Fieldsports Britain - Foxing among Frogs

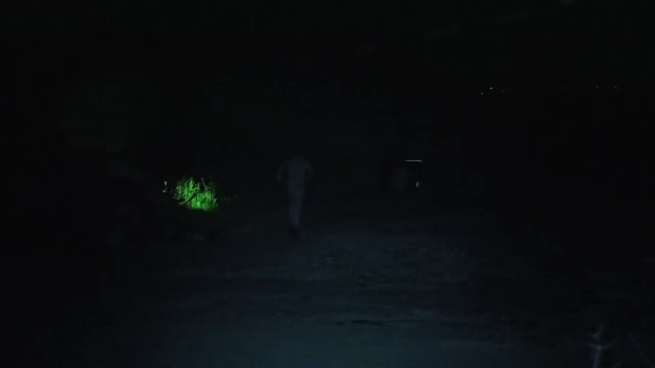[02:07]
numbers the last thing you want to be doing is riding around with a full moon and announcing our presence all over the place.
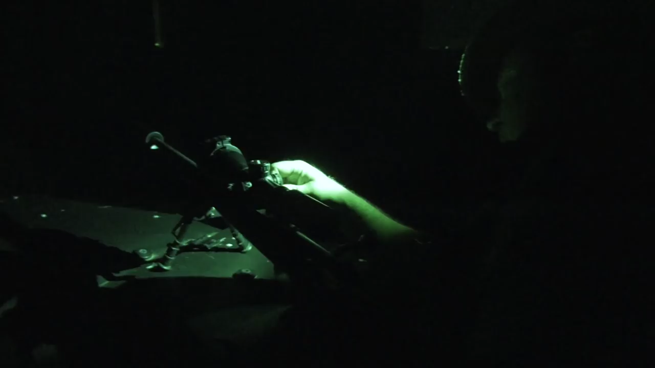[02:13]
Before we hit the cut grass fields Roy needs to check zero. He's been given a Mauser M18 with minoxscope and a front mounted pulsar night vision unit to test.
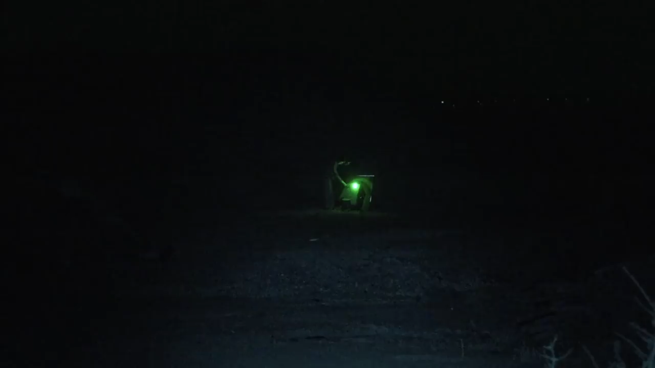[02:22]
But he needs to be satisfied that all are in tune. So what we are going to do is we are going to shoot with the lamp to start with just to make sure
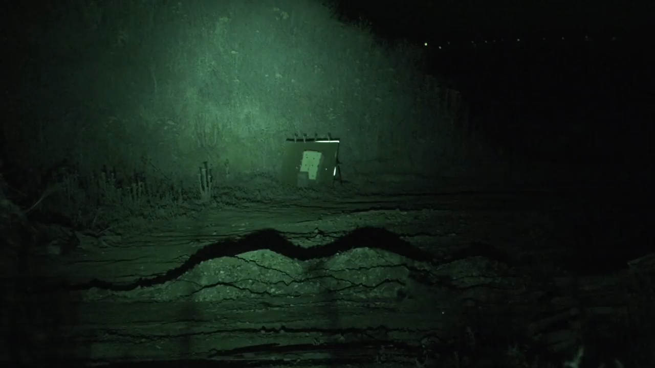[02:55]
With three shots we are stuck on target so theoretically we should just be able to click on the front mounted night vision.
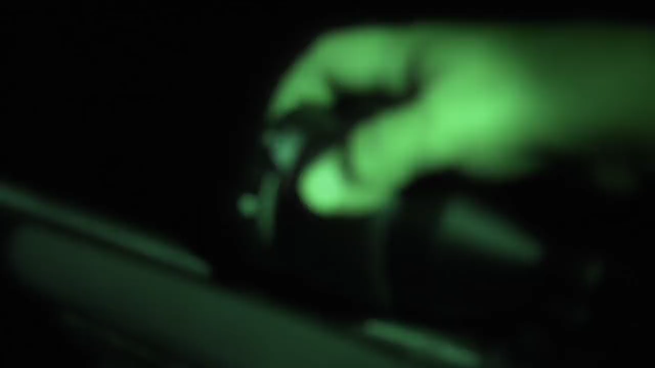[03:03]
We have got a housing here that just locks down in position like that with a shim underneath so that is nice and tight and firm on there. The only thing obviously you just need to make sure is you have got enough
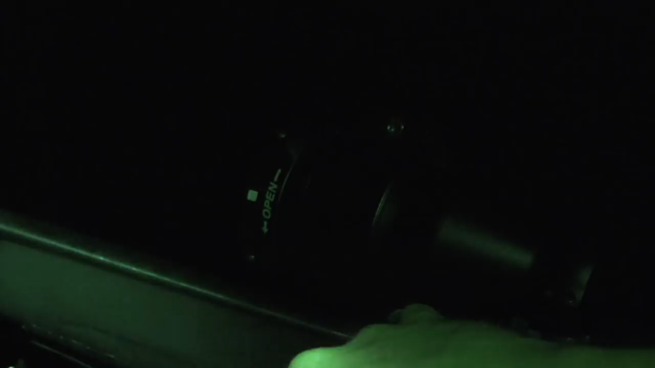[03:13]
clearance with the mounts underneath so it is not interfering with your barrel which this has. And then it should just be the case of locate that on,
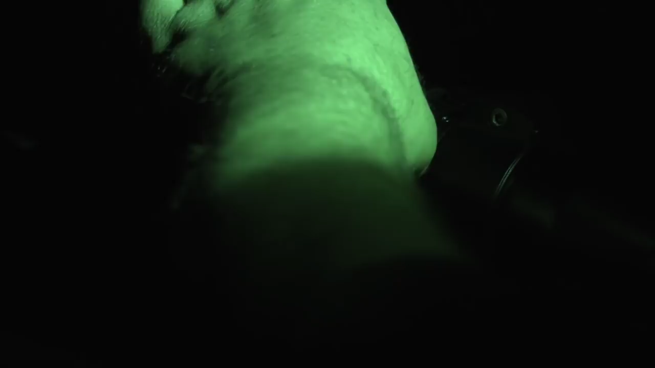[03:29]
lock it into position and we
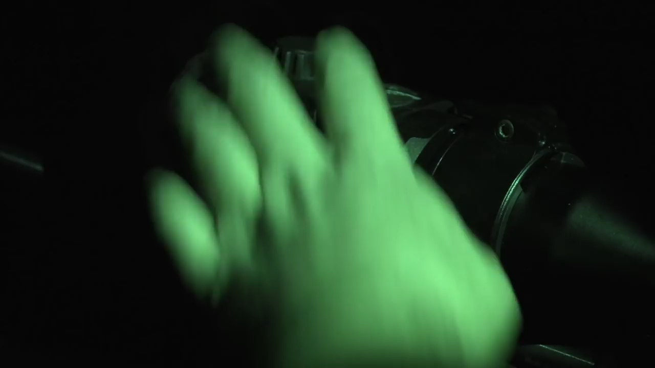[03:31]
shall turn it on and see what we get.
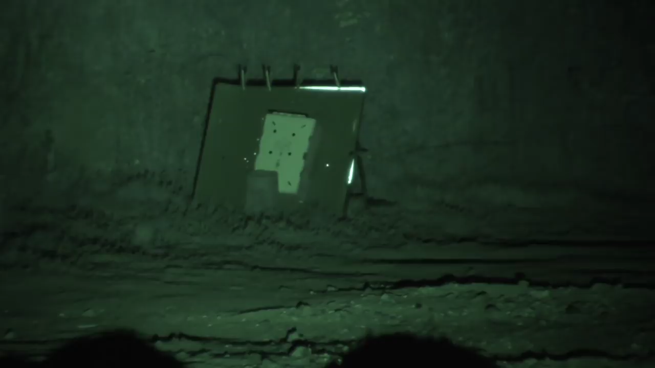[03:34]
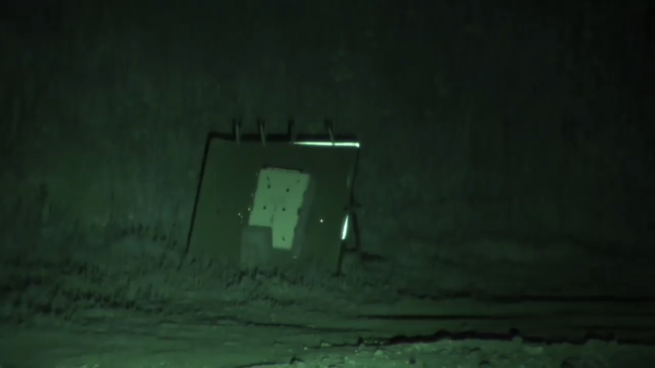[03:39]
OK, so we have got pretty
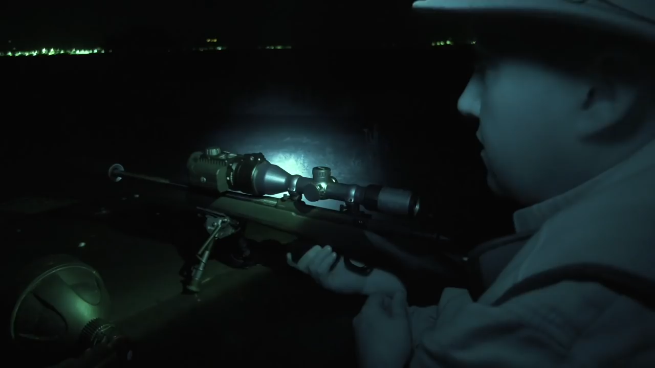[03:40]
much where we need to be on there so we shall load up and see if we can find some foxes.
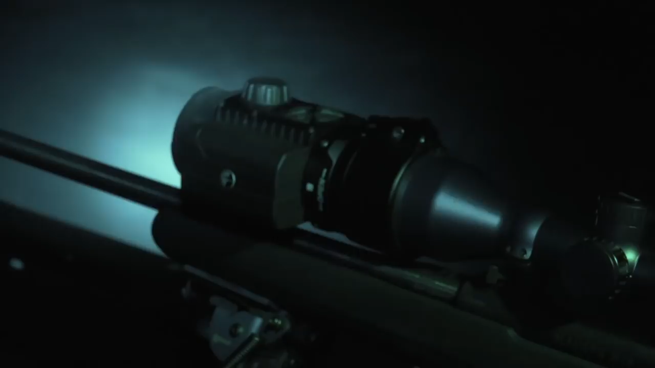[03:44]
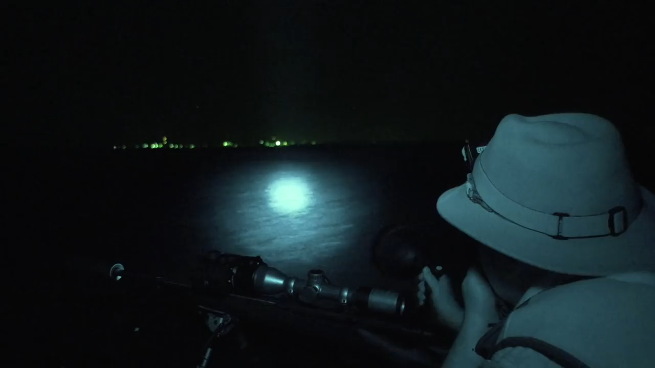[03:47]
With the kit singing in harmony Roy hits the harmonica call.
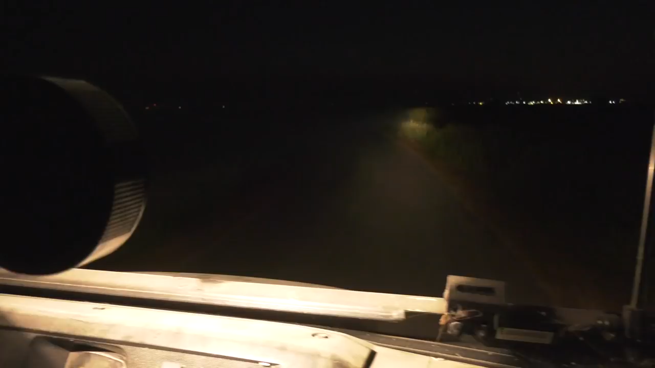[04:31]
This is not going to plan. Maybe all that sliced and diced food left over from the mowing has already been snapped up by the scavengers.
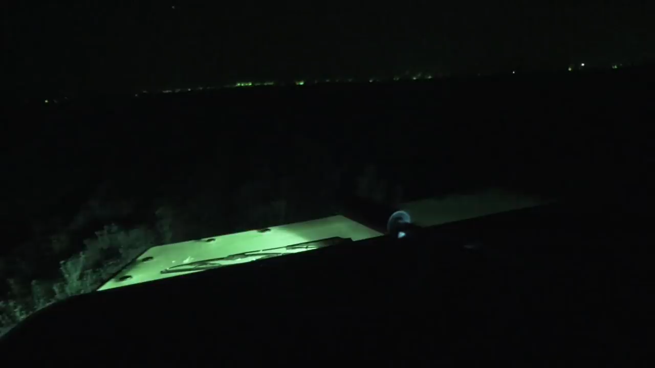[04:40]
It means that Roy is going to have to work harder than normal. From the sea wall our eagle-eyed eagle falconer spots a flash of eyes. We have to drive closer to be sure it's foxy.
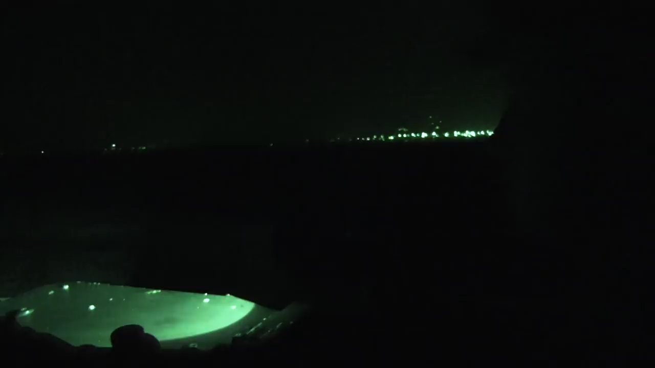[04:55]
It is and there are three of them. It is. It is.
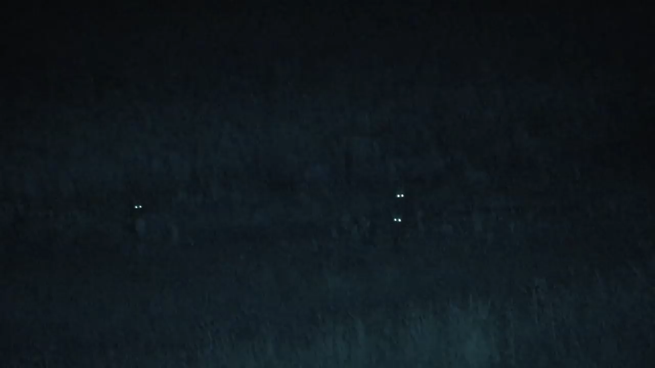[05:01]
It is. It has just come up behind. That one. I am looking at that one. There is. One that is coming up to us. It is still coming forward. It is. Yeah you want that one? Yes. Where's the others?
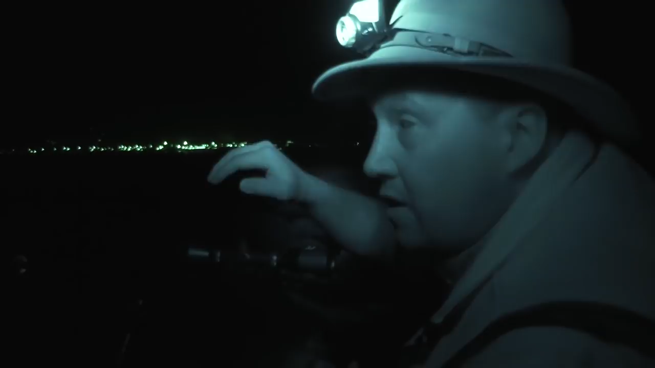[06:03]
We just then had to creep forward because as they were coming forward they were going in the long grass and where they were was absolutely perfect. Because we could just see them through there. If they came any further forward then we would have lost them in this particular patch. So we just crept forward, just did a few little hand squeaks and got their interest and that was it.
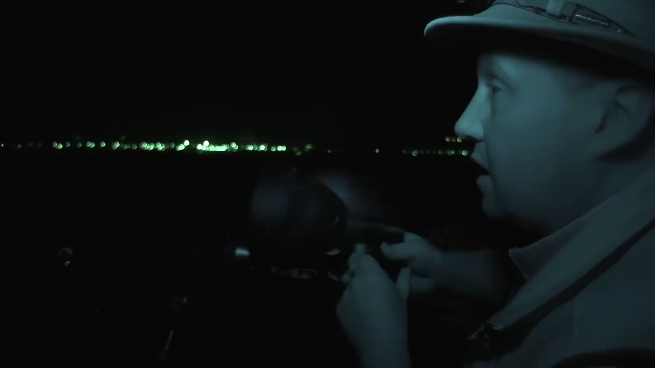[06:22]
So we managed to account for all three which is absolutely spot on. I mean that's what we try and do. And again that's the lovely thing with night vision. Because you can just put it on it, they don't know what's going on. There's just a few bangs and then you can account for the litter pretty quickly like that. So we didn't educate any, all three down. And again absolutely perfect because we're within about 200